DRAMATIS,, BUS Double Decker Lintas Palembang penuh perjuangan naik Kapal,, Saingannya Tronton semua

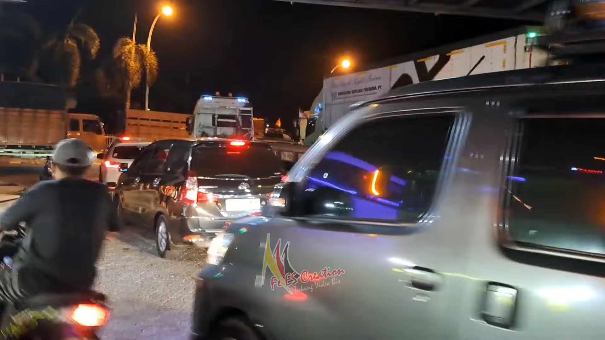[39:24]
Mulai Muat Dermaga Tiga Untuk Kapalnya KMP Bira Artah Kapal Biru Biru Itu